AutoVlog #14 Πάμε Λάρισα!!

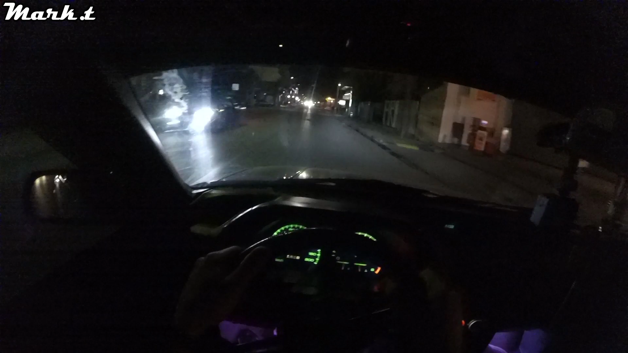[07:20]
Δεν ξέρω τι θα έχετε δει εδώ από τη Λάρισα, διότι δεν ξέρω κατά πόσο έχουν τραβηχτεί τα πλάνα και τι ήχο θα έχω, διότι έψαχνα τον ένα από τους δύο φίλους μου να τον βρω για να τον πάρω να πάμε για καφέ. Έχω πάρει το δρόμο της επιστροφής για Καρδίτσα. Καλά ήταν εδώ στη Λάρισα, έτσι αλλάξαμε λίγο παραστάσεις. Χρειάζεται που και αυτό. Να σπάει η μονοτονία. Γιατί όλη την ώρα Καρδίτσα, Καρδίτσα, εντάξει, δεν λέει. Παρατήρησα κάτι, παιδιά.
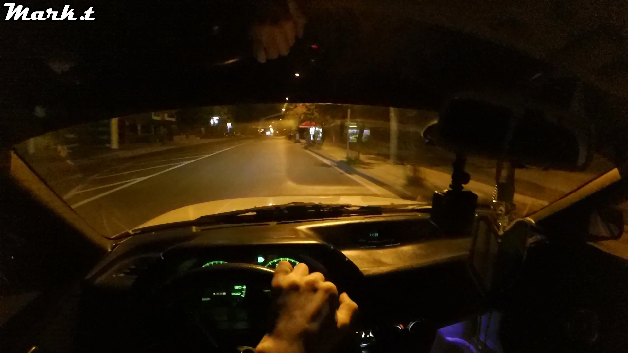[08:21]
Γενικά, παιδιά, πάντα έτσι βράδυ μου αρέσει να πηγαίνω βόλτα, να πάω κάπου.
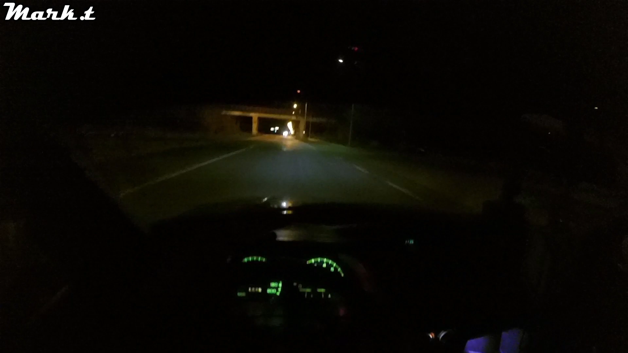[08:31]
Δεν ξέρω γιατί έτσι τη νύχτα με μαγεύει αυτός ο δρόμος, έτσι, που έχει τα φώτα. Είσαι εσύ το αυτοκίνητο, μόνος πάντα, έτσι. Δεν ξέρω, έχει κάτι το μαγικό αυτό, ειλικρινά. Θέλω αυτό έτσι να το πω, πόσο έξυπνος ήταν αυτός που έφτιαξε το σχολείο δίπλα στις φυλακές.
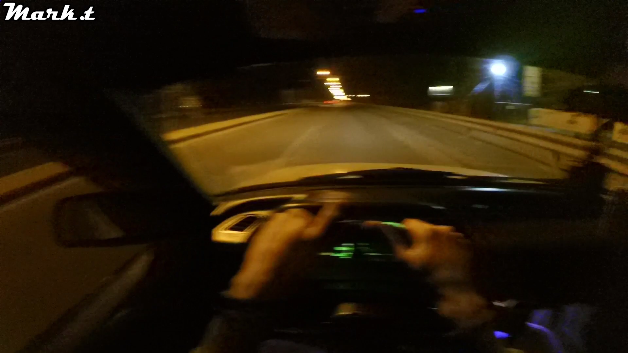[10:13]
Ένα ιδιαίτερο βλογκάκι, auto vlog δηλαδή, που ήθελα από καιρό να το κάνω και το σκεφτόμουνα. Πόσο μου αρέσει, ρε φίλε, αυτό το πράγμα, δηλαδή, το είπα και πριν. Δεν ξέρω, έτσι ο δρόμος μου αρέσει τη νύχτα έτσι πιο πολύ. Και ειδικά ο άδειος ο δρόμος, παιδιά, έτσι, κοιτάξτε τώρα. Βέβαια, ο δρόμος πάντα δεν είναι και καλός. Δηλαδή κρύβει κινδύνους πάντα ο δρόμος.